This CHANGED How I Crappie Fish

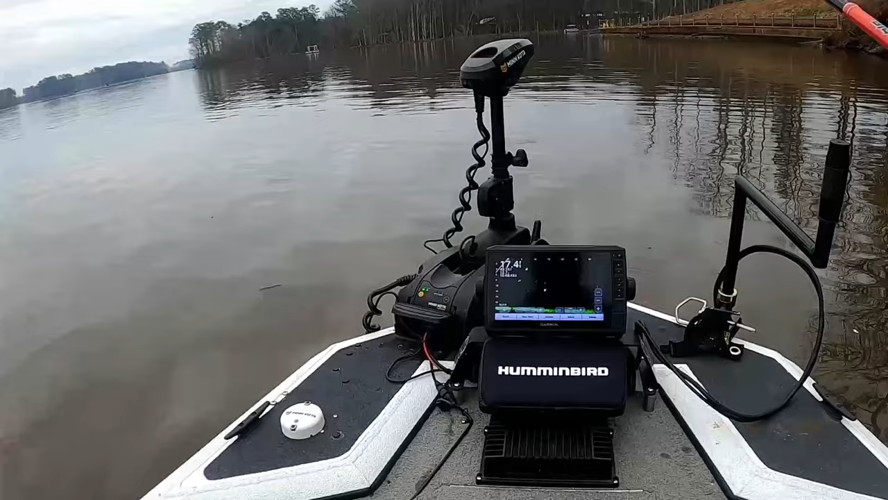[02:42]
and go you know get you a little little nappy it'll be all right but this fish
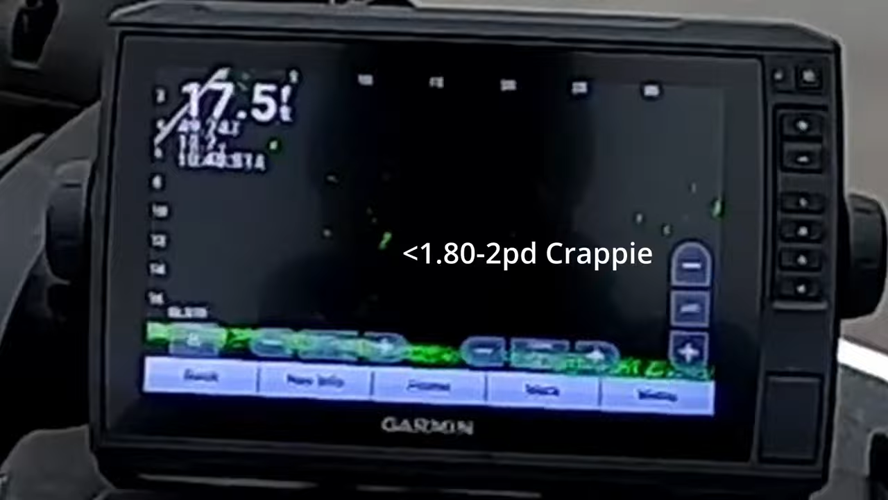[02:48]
i'm dropping on this fish he's a single fish out there these are the easiest fish in the world to catch i'm dropping
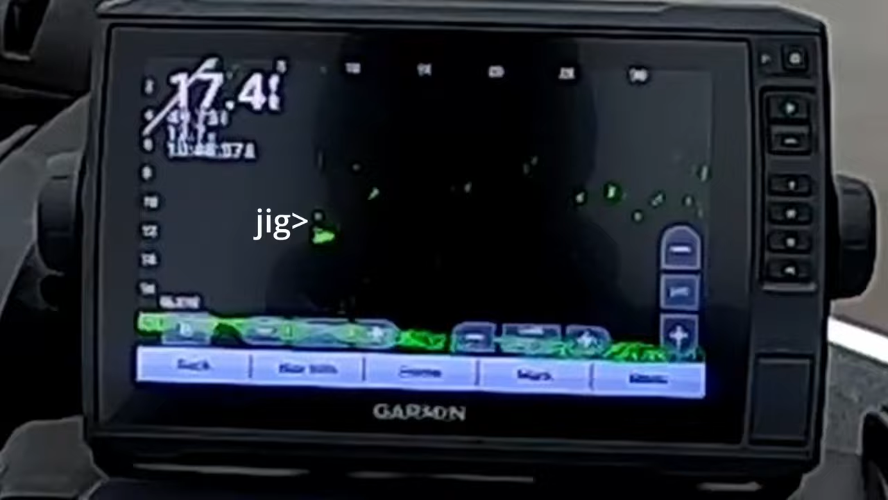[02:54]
on this fish i'm dropping it straight on this head now as i hover this jig above this fish's head
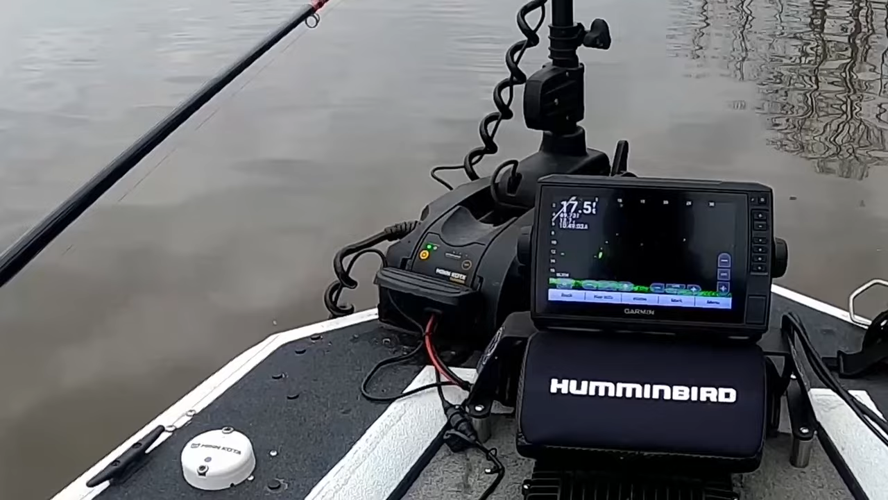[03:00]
three key things happen this fish fills the jig in the water
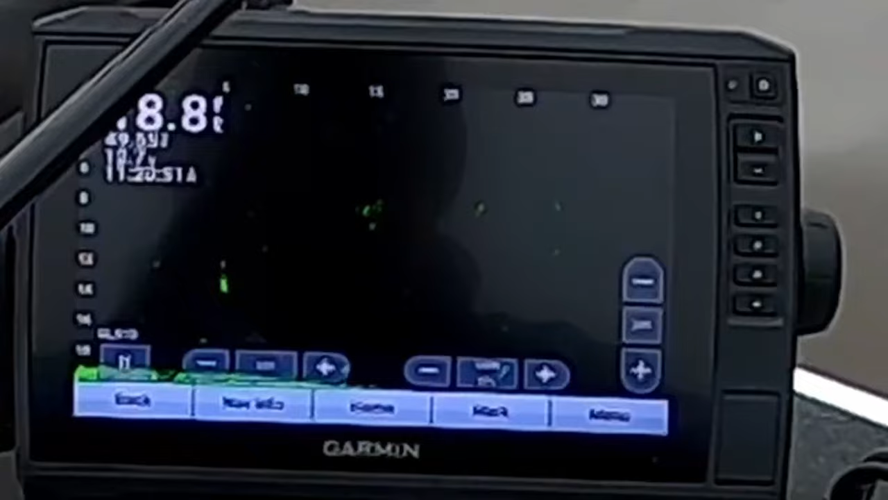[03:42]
looks at my jig that's his first step he fills the jig he comes up and looks at it you know now once he sees that the jig is
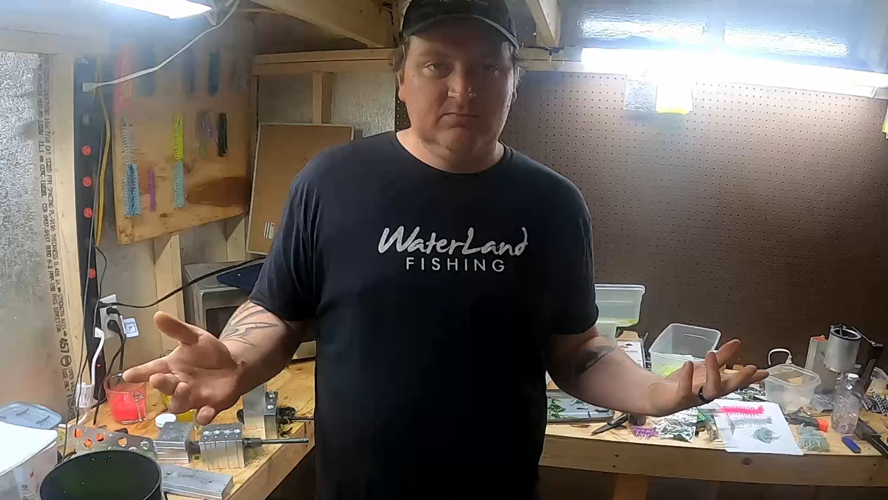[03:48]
eatable then
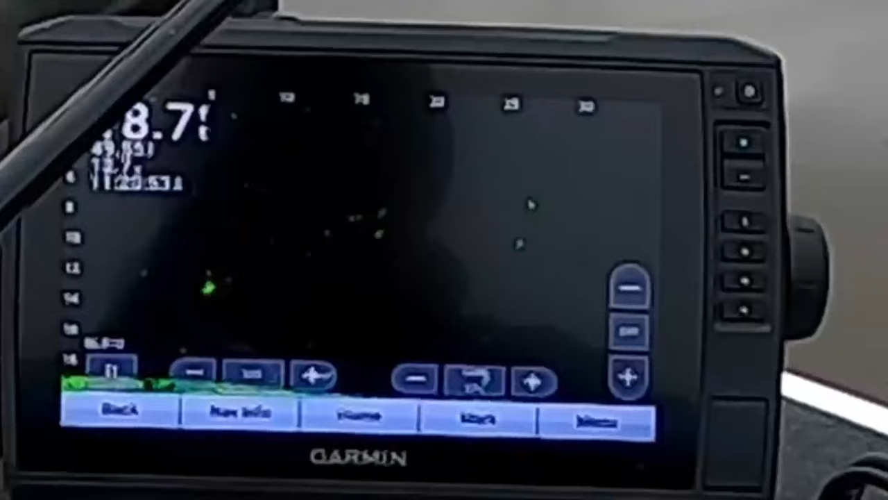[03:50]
he eats it but the key thing we're seeing is the fish he knows